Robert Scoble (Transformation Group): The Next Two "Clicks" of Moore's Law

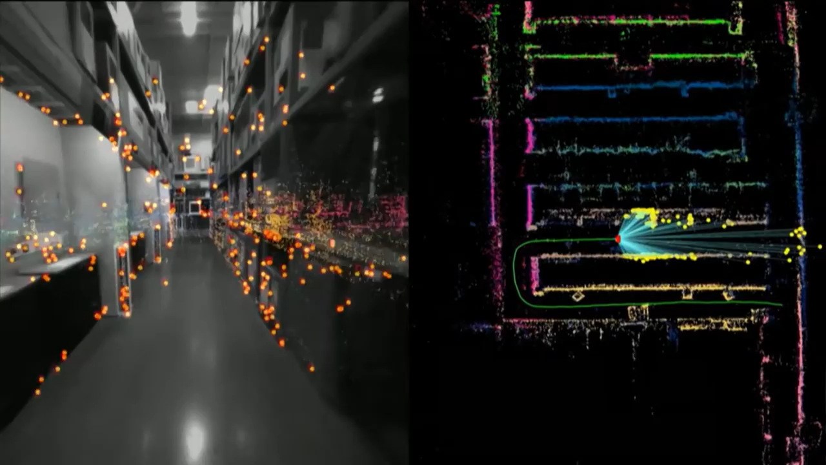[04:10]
Over on the right you can see where the camera is in the hardware store
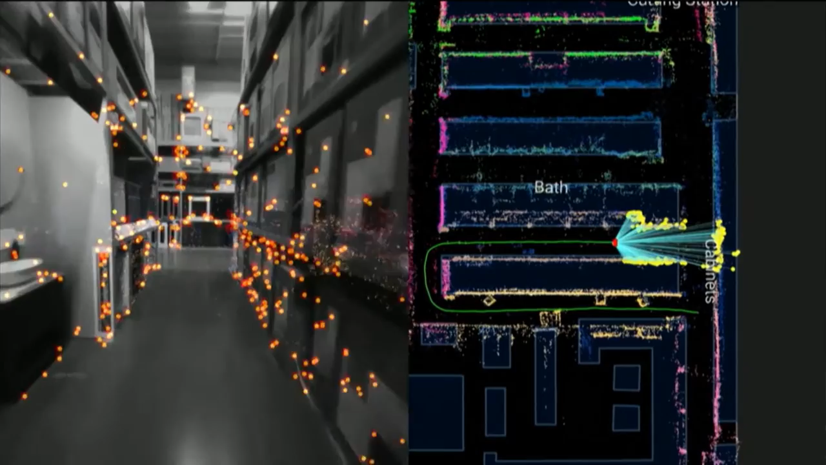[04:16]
and I think the whole world is going to work like this soon.